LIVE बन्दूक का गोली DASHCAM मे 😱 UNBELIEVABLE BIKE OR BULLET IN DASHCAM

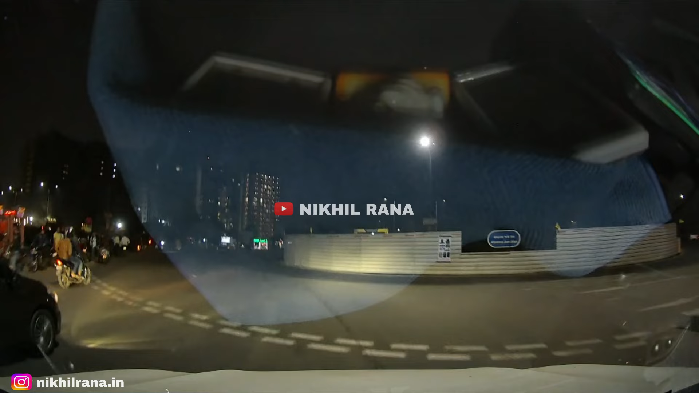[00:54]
मिस्टर संदीप का कहना था कि यहाँ डैश कैम फुटेज उन्हें सेफ रखती और ऐसी सिचुएशन में डैश कैम फुटेज काम आती है। आगे आप उस लाइव फुटेज में देख सकते हैं कि एग्जैक्टली यहाँ क्या हुआ।